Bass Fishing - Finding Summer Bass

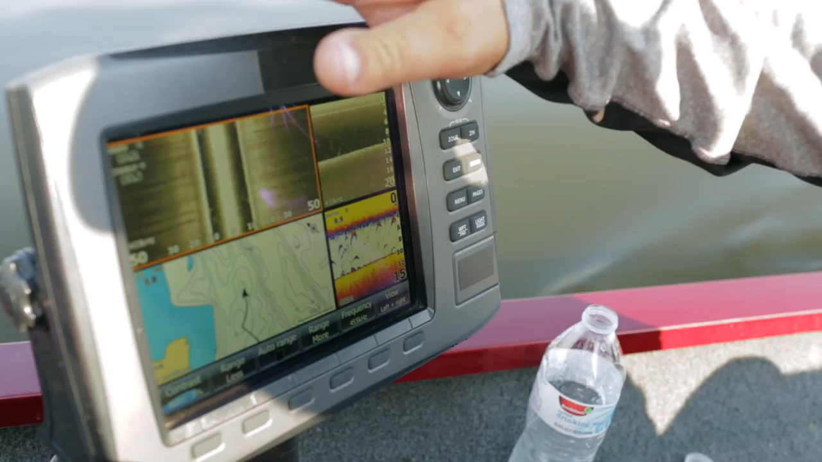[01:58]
What you're seeing is, or what I'm seeing, is a lot less bait than I have anywhere else.
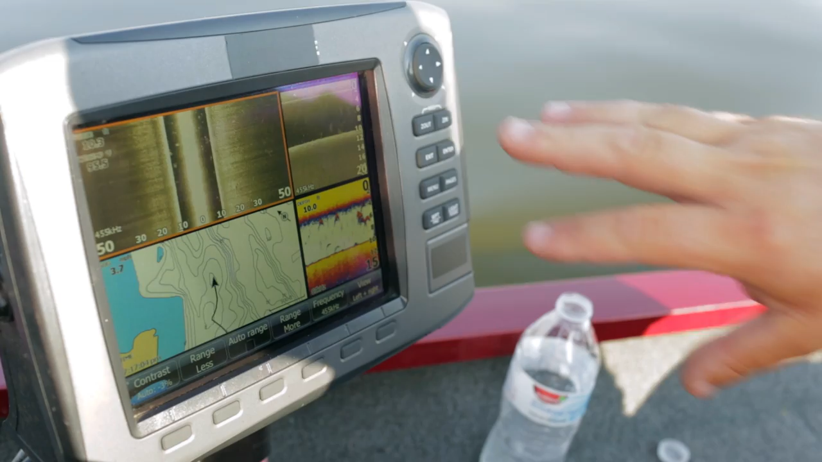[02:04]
Not seeing anything that look like bass. If I was seeing bass, I'd see them on the bottom or close to the bottom,
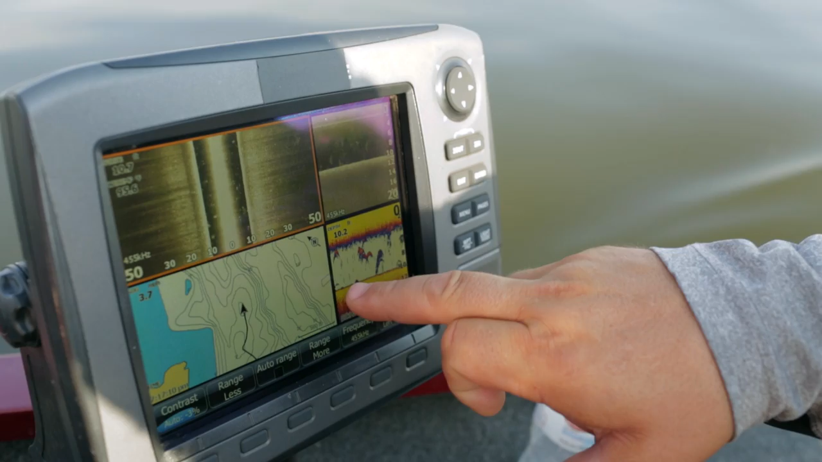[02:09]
specifically on my regular fish finder and my down imaging.
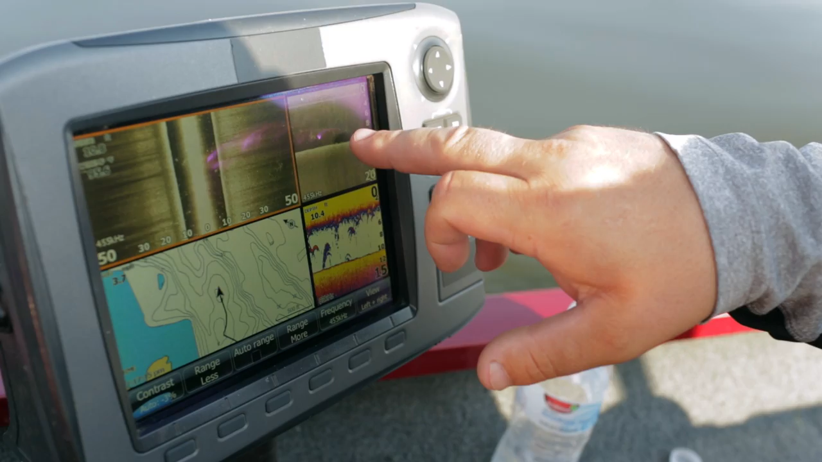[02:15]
Here I'm just looking for things in the water column, I'm looking for brush piles, like that's a stump right there.
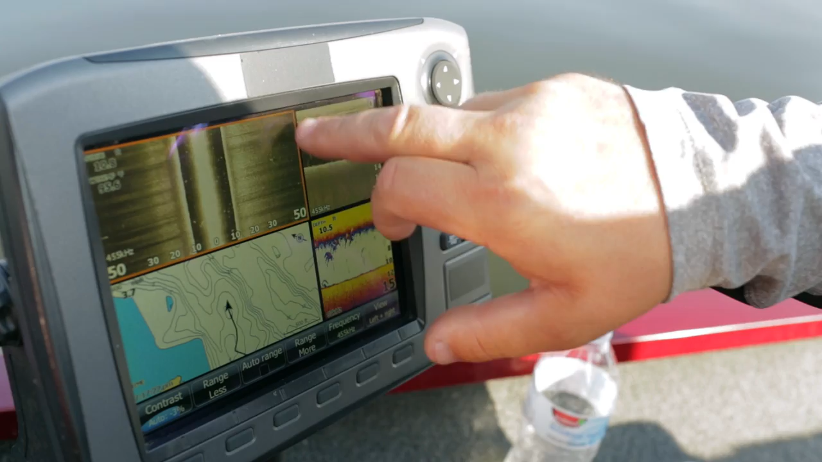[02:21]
I'm just kind of scanning for cover for bass, that's what a side imaging is good for. This helps me to pinpoint what type of fish they are. Bass are going to be located to the bottom,
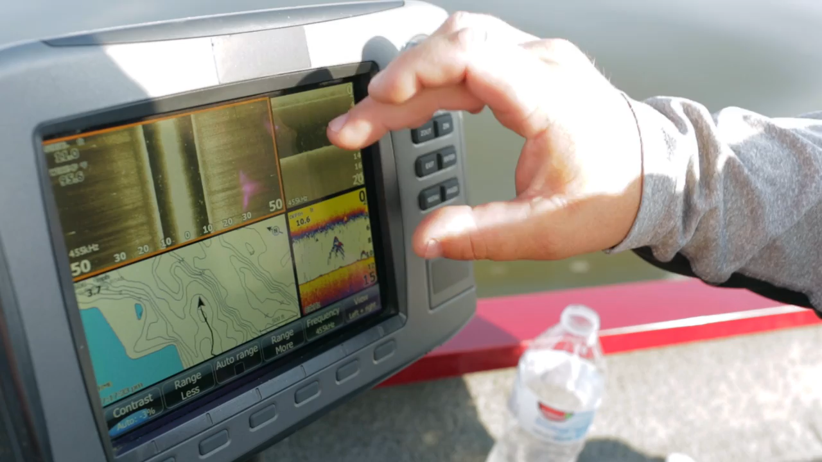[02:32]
crappie are going to be stacked in bunches, suspended off the bottom, bait fish are going to be suspended like those are right there, and you can make somewhat of an educated guess on what type of fish they are,
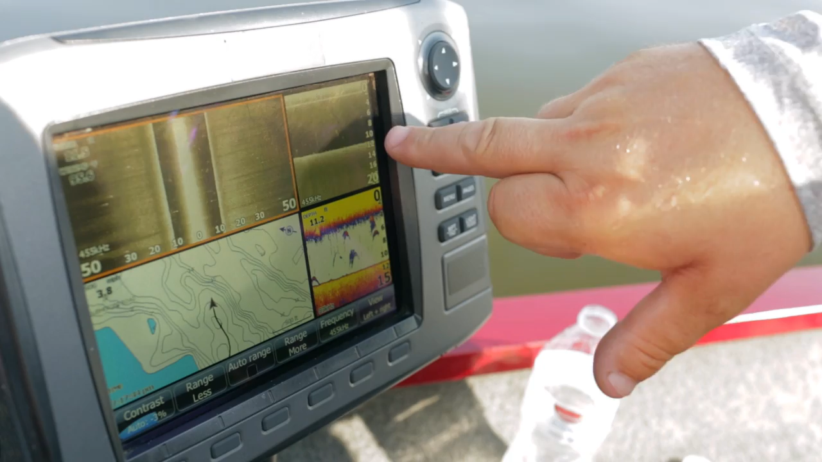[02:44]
dependent on how they are positioned on the bottom and around cover and brush and things like that.
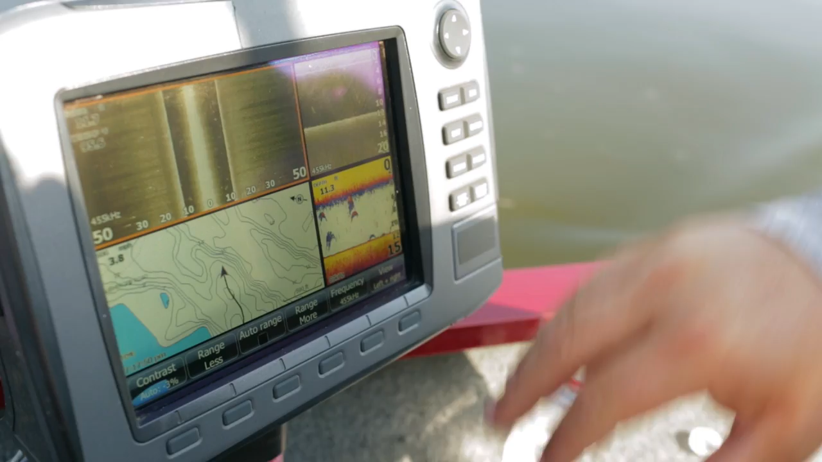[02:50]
All right, now we just went past a dock, and I like to scan docks as I go past them.
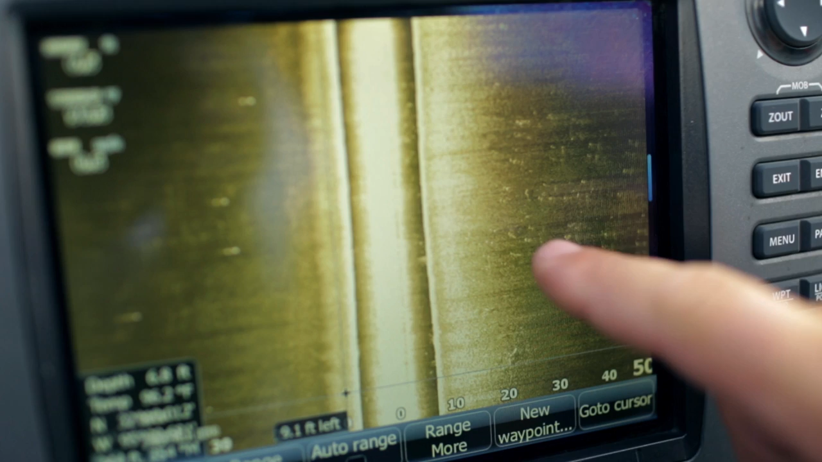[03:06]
Well, those white spots are actually the posts from the dock. You can see the shadows from the posts, those long narrow posts. Now, can you pick the fish out on these docks? You see this line right here? It's a squiggly line, I know, but you see it's got a little shadow right behind it. That one's got a shadow behind it. This might be a fish, but I don't know, but that one obviously is either a fish or something that's up off the bottom a little bit, and that one is too.
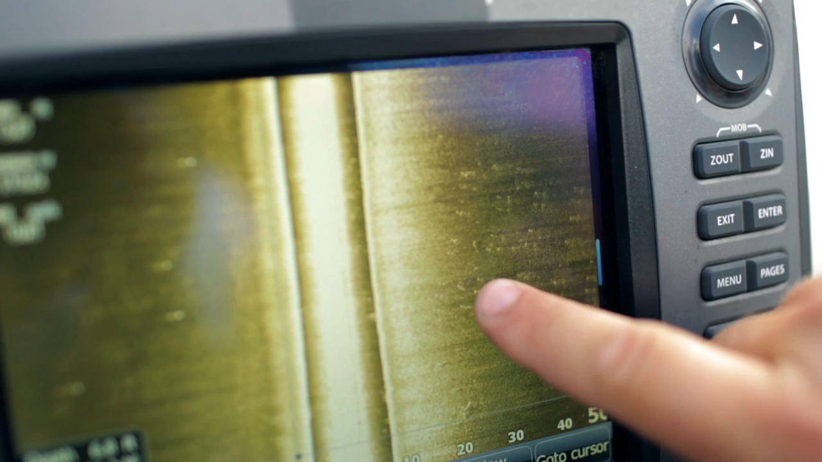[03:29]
So I can pinpoint larger fish that are underneath these docks.
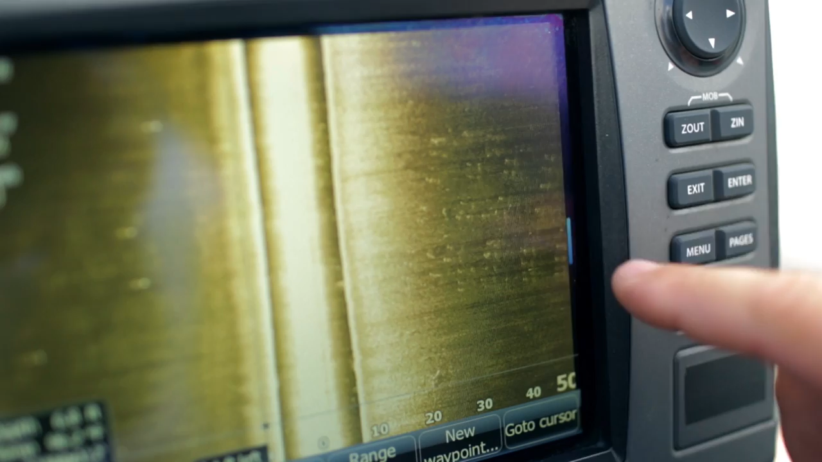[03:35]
I'm not good enough to pinpoint the small ones yet. All right, so if a lake doesn't have any grass, and I know there's grass somewhere here on Palestine,